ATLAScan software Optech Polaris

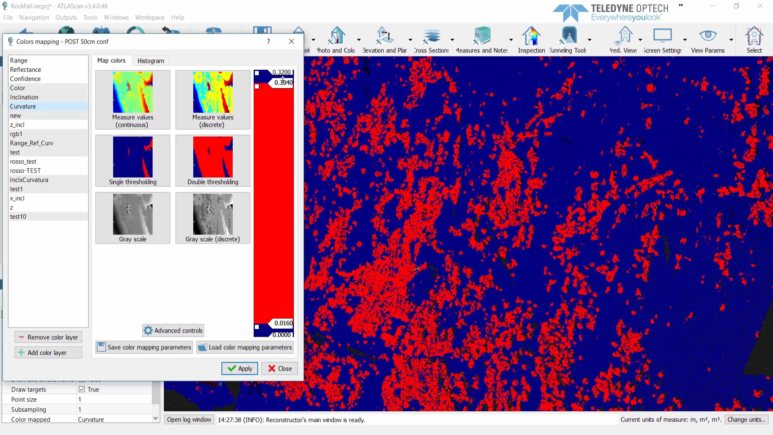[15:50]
we will use the curvature colorization with double thresholding to help us identify the vegetation areas based on curvature. After we adjust the thresholds to define the selection sensitivity,
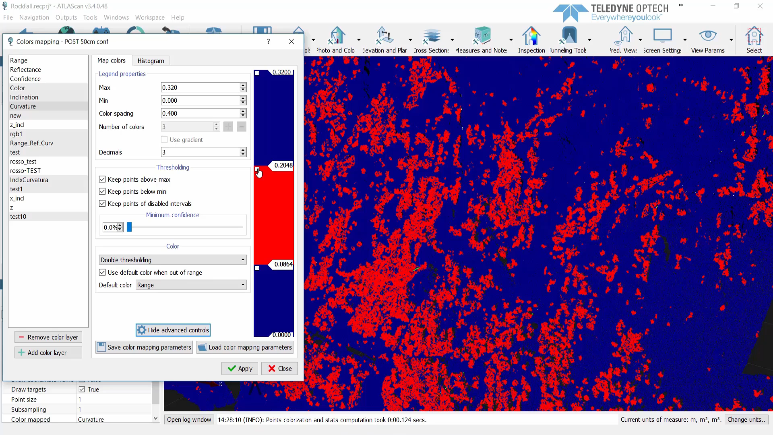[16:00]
we disable the red interval and exclude the related points.
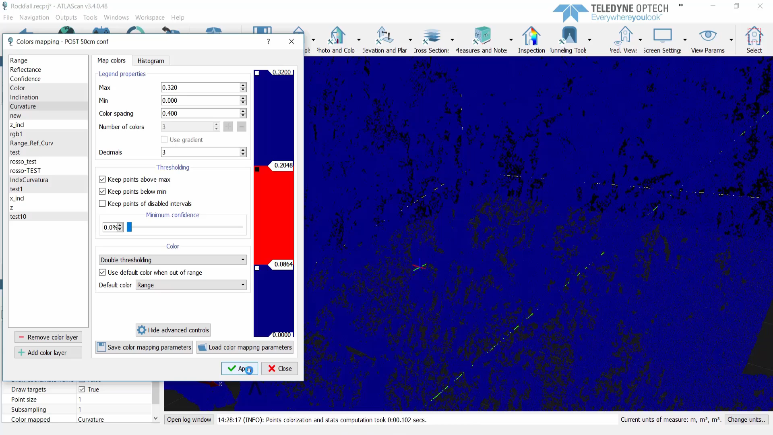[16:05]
The vegetation points have been removed.
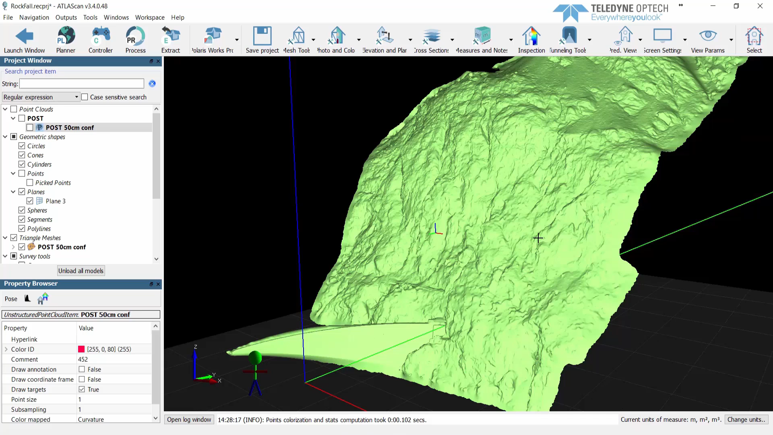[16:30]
In the near future, the Extract module will include a vegetation removal tool that will be based on the analysis of the four separate laser beam returns that the Polaris can record. I'll show you when it's done.